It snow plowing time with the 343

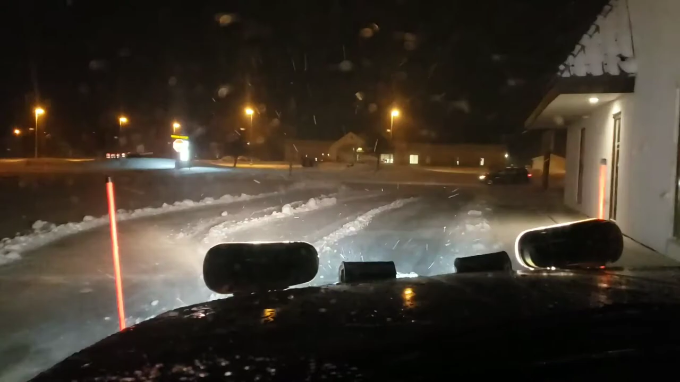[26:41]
Let's see how close I can get to this building without hitting it. Do-do-do-do. I look like my buddy right there. Couldn't quite tell you. I look like my buddy.
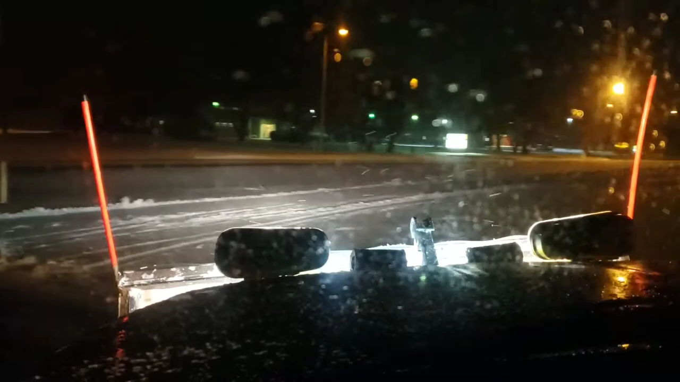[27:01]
If he is, he just got on my video. Oh, I couldn't tell you though, if it's him or not.
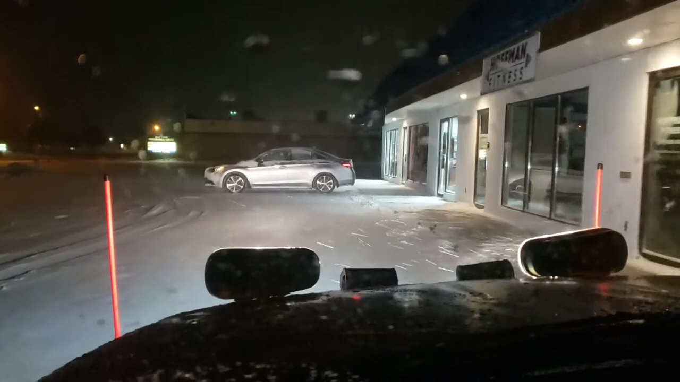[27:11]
Of course, there's a dumb car in the way. Hell around him. What's it doing? It's like a hair place or something. What we'll do is we'll shove everything down here to this far end.
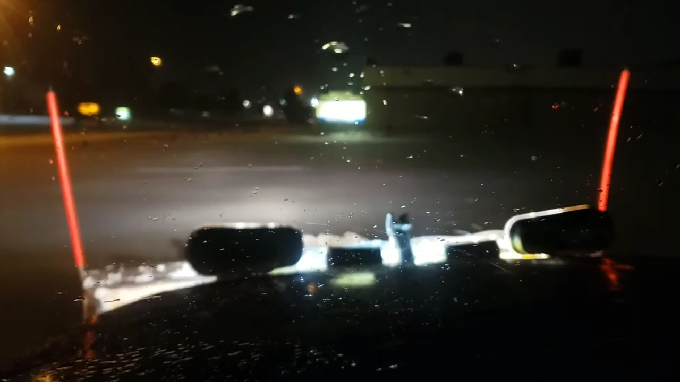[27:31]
All up into a pile over there. We'll definitely be able to take that. That's going to be some stacking power there.
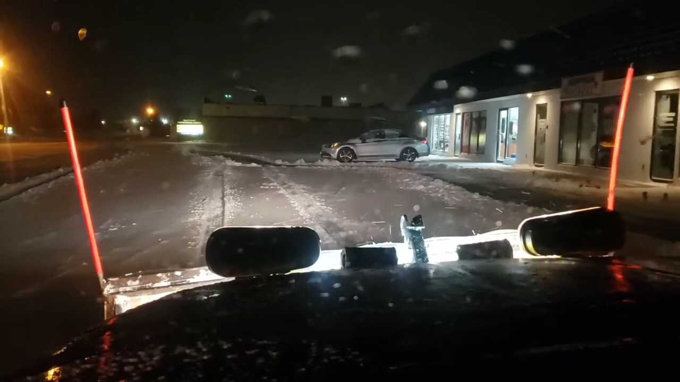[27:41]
Tell you what, Speed Tech, I really like these updated Z surface mounts. They're putting out gobs of light. I mean, gobs of light. I don't know why that place is even open right now because hardly anybody out. Well, by the way, happy Veterans Day, everybody. Never plowed snow on Veterans Day. There's time for everything, I guess.
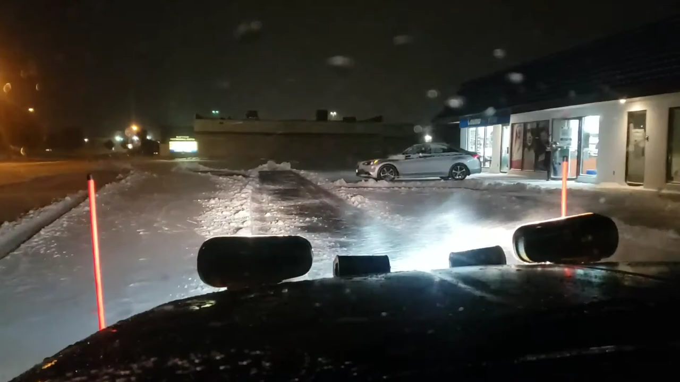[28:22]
Hold on a minute here, folks. Alright, we're back. That's going to be easier. Now she's going to move her vehicle and I'm ready. So, some customers are just that nice. When I'm ready, I said, well, let me clear this all off first, and then I'll for a minute. About got scared.